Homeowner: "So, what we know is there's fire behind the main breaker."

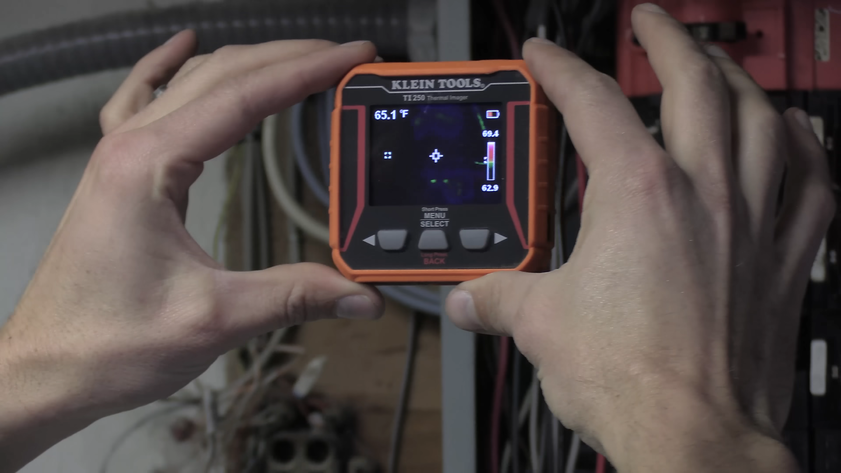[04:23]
On screen: spot 65.1°F
Okay. So that main breaker is the hottest part here. Let me get this out of the way.